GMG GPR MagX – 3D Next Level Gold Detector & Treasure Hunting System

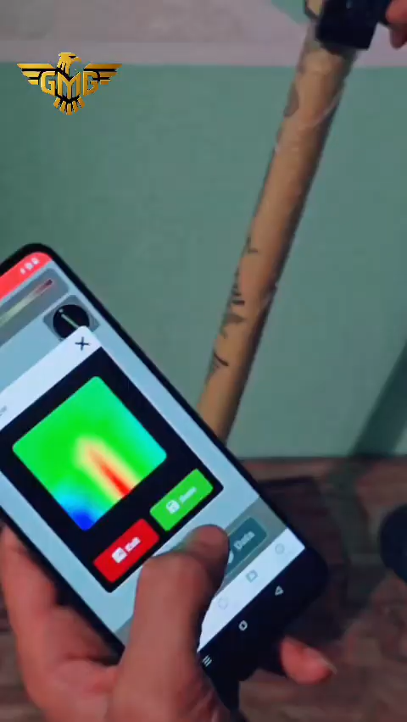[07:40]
save we save this file and we
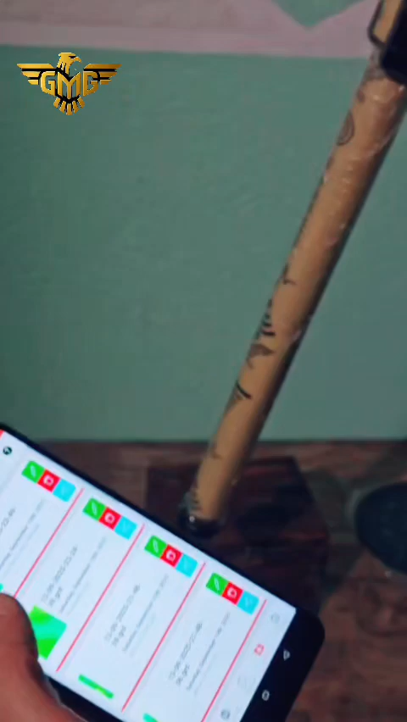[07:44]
go to the to see the
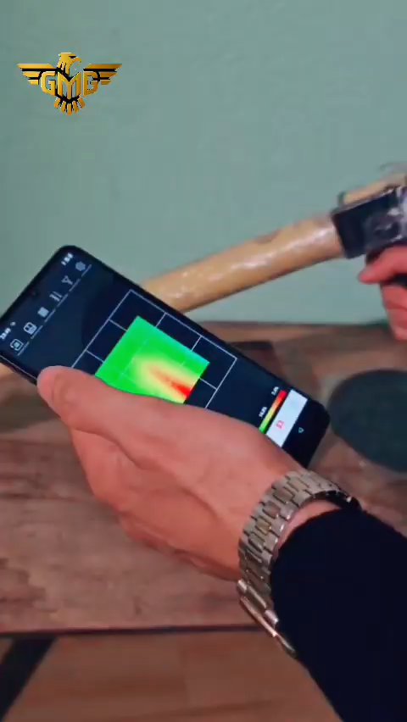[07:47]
discrimination here we
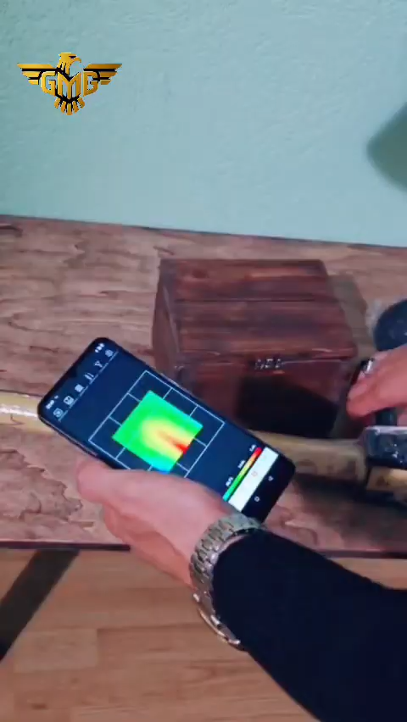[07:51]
can know the depth we can know the value of the metal
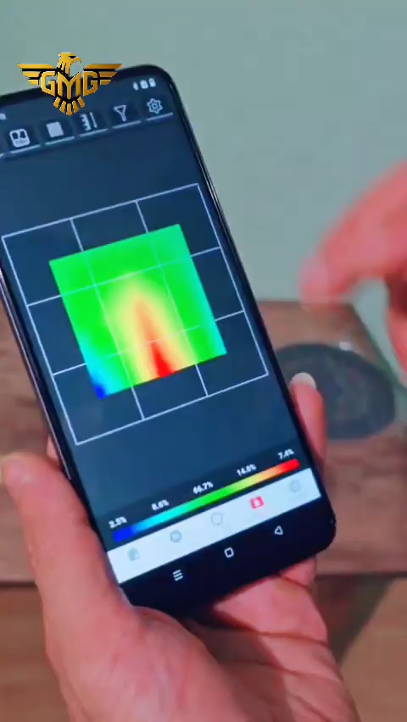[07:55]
so so many options the first thing you must do it is you must choose is your ground how is your natural natural
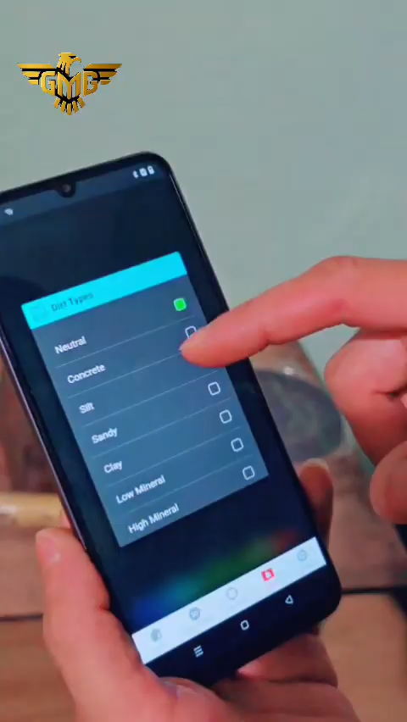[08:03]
or concert or concert or salt or sandy so
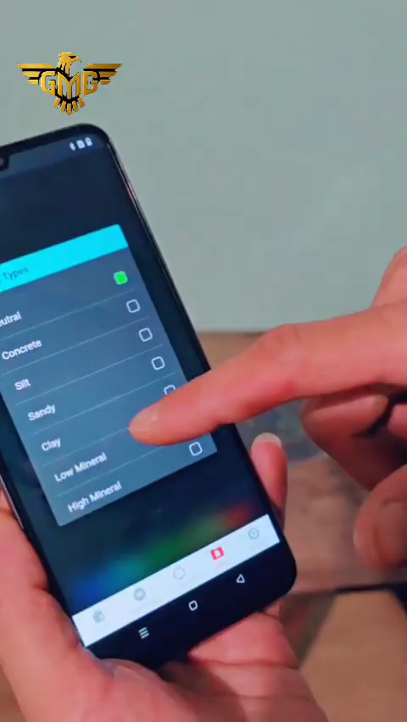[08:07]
in this place we have high minerals but we leave it now natural and
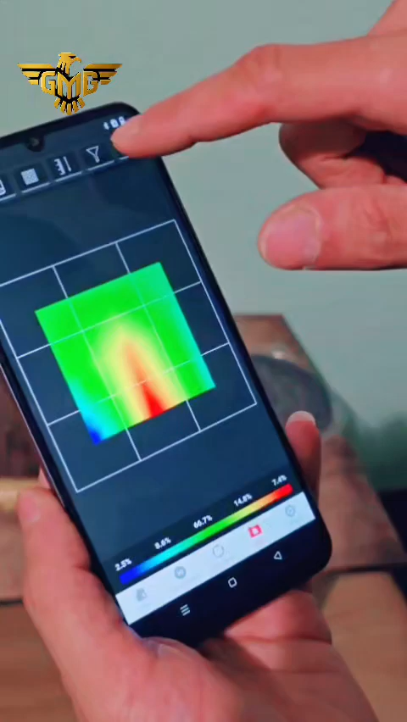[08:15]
this one to master it your depth so it was we was very close from the target so it's
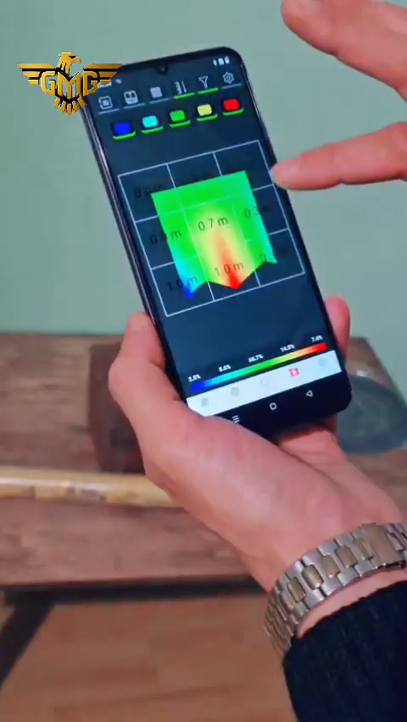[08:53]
for example if we want to see only the gold or only the material